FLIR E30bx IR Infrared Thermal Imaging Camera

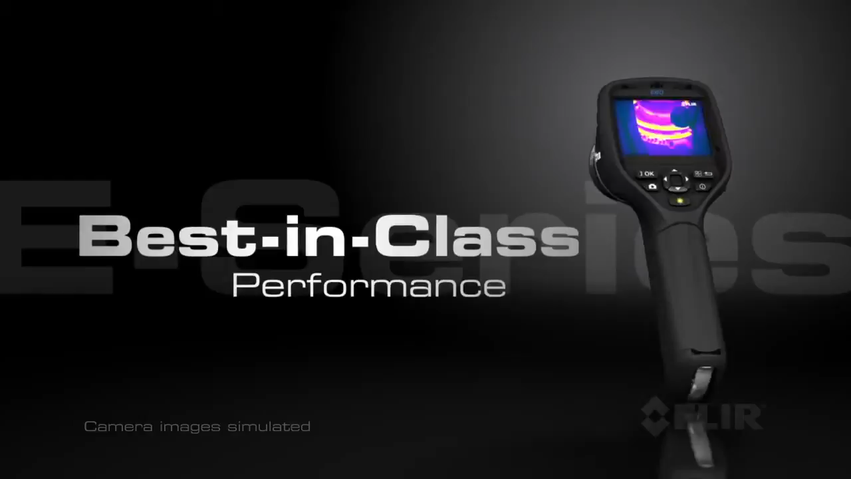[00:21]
Starting at only $2,500, E-Series provides the performance and features you can only get from FLIR,
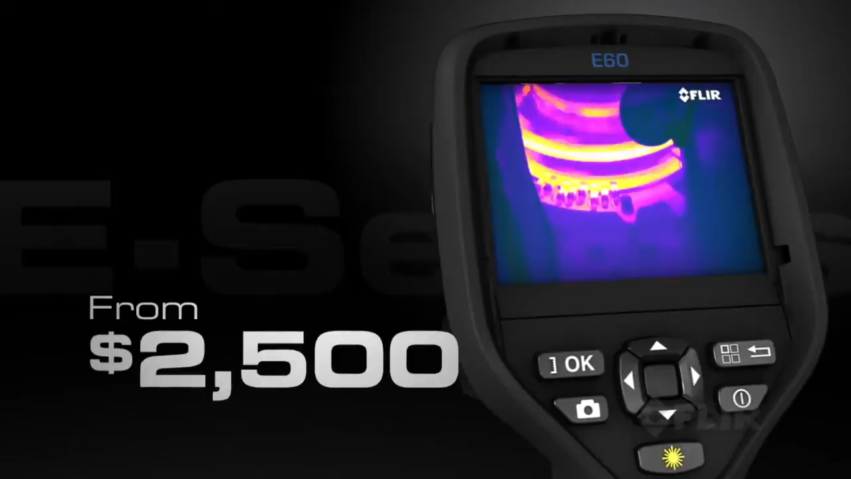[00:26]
like superior infrared resolution and thermal
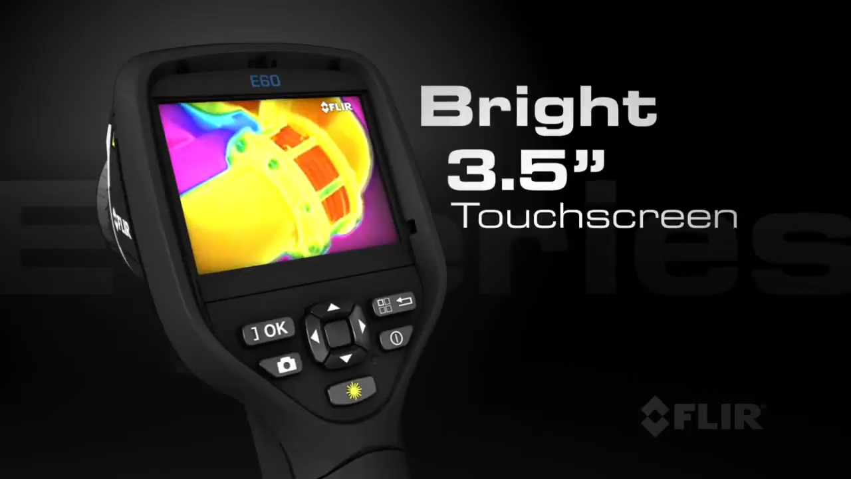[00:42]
including measurement spots, area boxes, and Delta T functions.
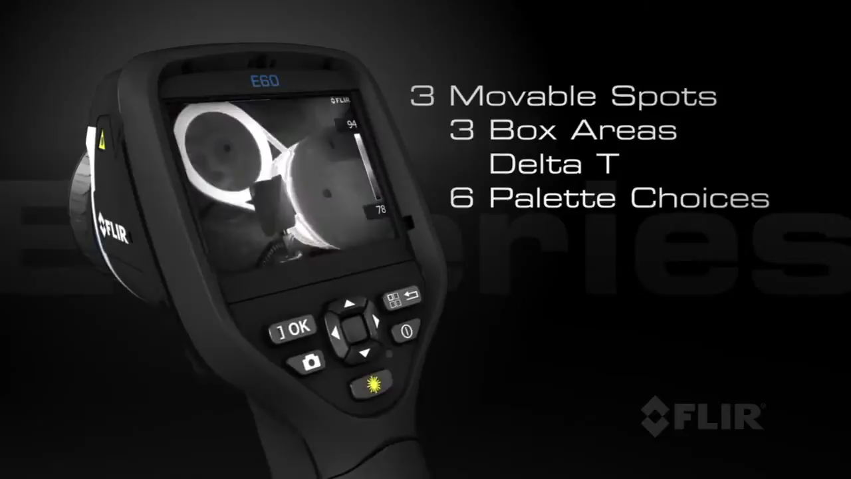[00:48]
With its revolutionary Wi-Fi connectivity,
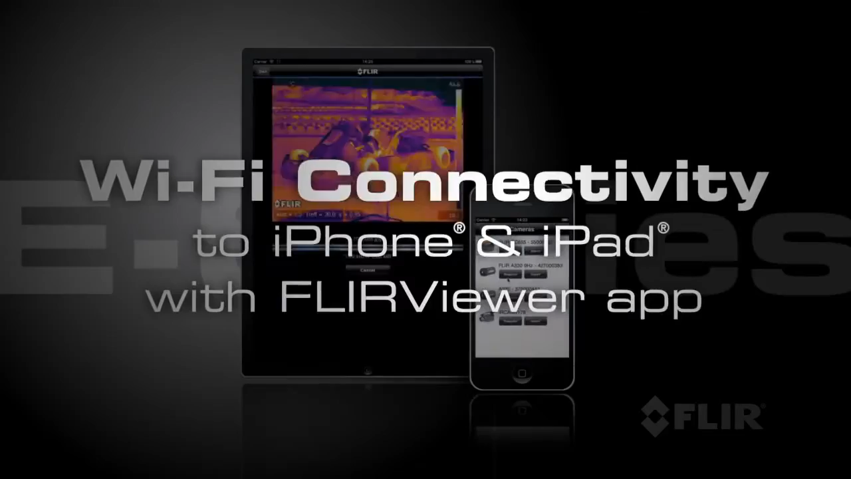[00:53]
you can seamlessly transfer images to your iPhone or iPad, or you can use the new FLIR Viewer app to view and analyze images, bring out image detail, add data,
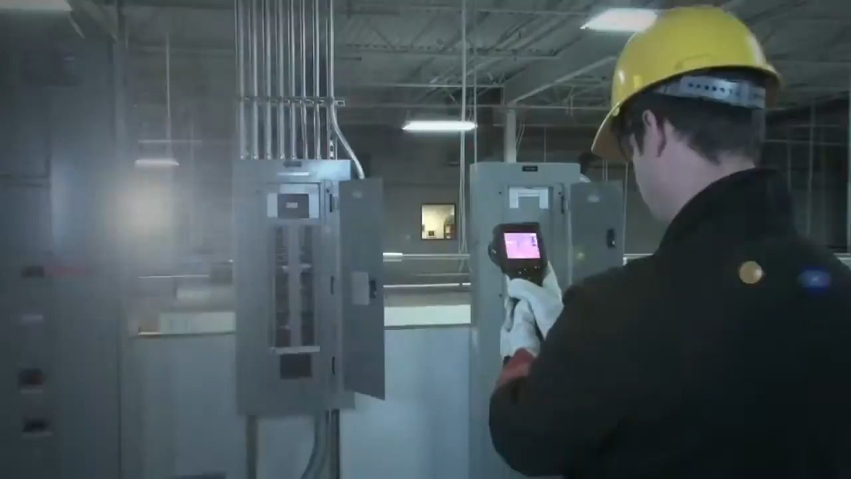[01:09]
E-Series also comes with an improved 3-megapixel visible light camera and super bright
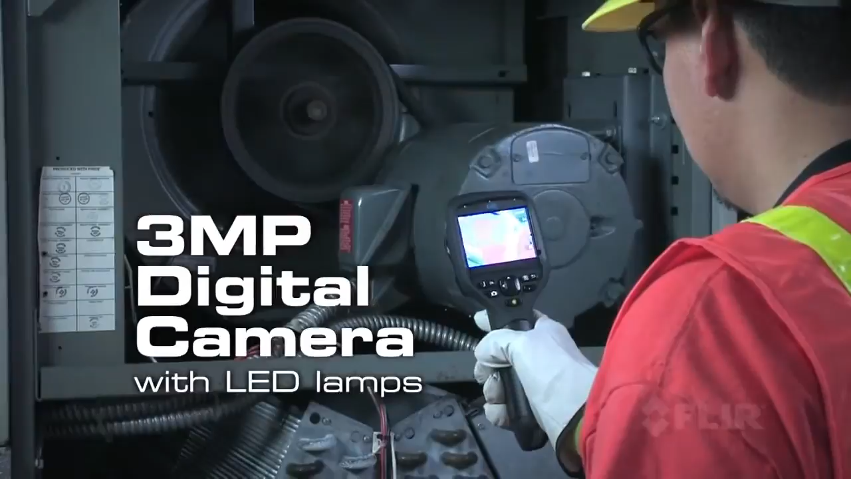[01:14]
LED lamps to help you document problems in poorly lit areas.
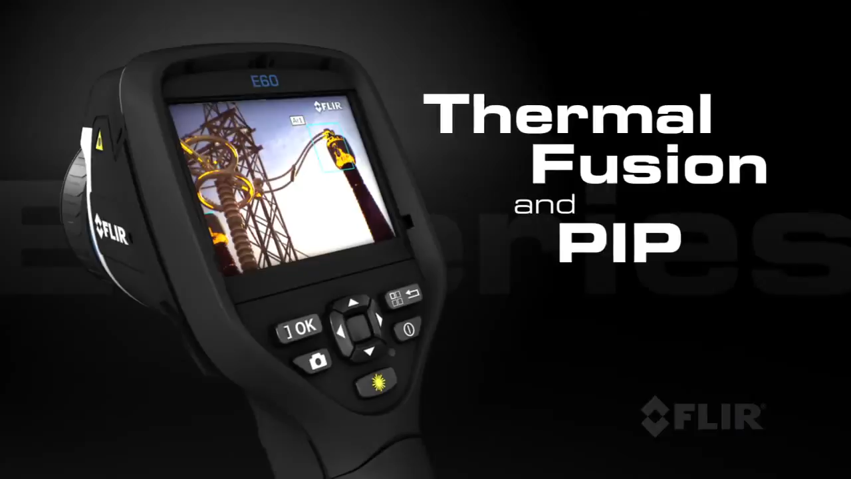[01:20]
Use FLIR's thermal fusion and picture-in-picture functions for more accurate reporting.